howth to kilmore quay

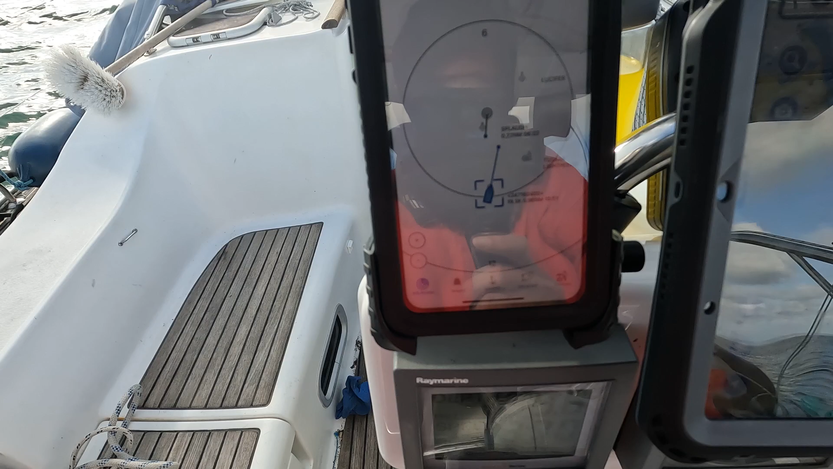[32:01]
we are at Ross Lair here you can see see some of that so I think it's going to turn and come in here so I'm trying to get the other side of the channel